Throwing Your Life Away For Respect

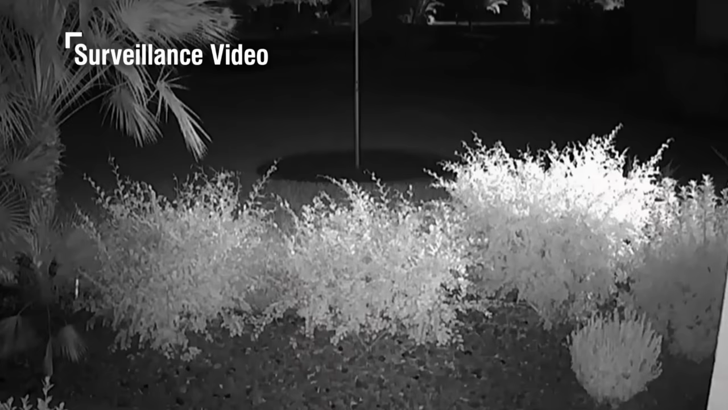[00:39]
The camera footage was very dark, and it was impossible to make out who the shooter was. The police decided to show the footage to Shad's brother, and he immediately identified the man as their cousin, Clarence Murphy.
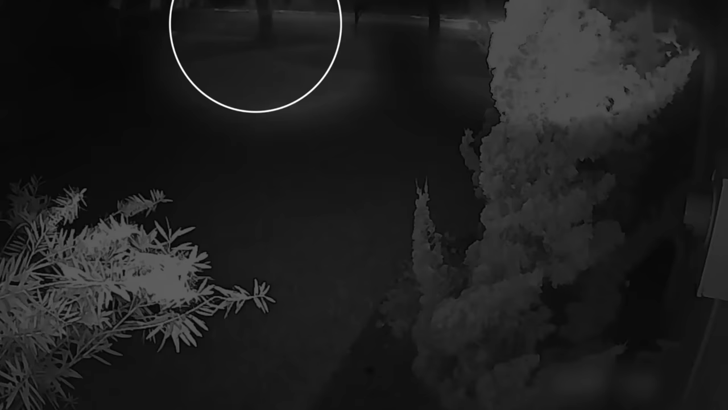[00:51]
He told the police that Clarence walked just like the man in the video, and he was positive it was him.